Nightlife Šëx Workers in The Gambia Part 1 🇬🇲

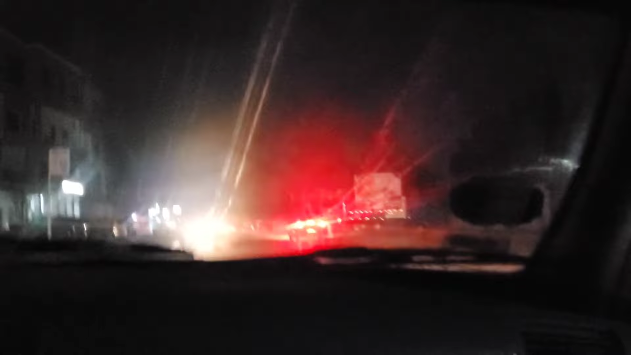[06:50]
It's kind of like the highway that cars were passing by when I was.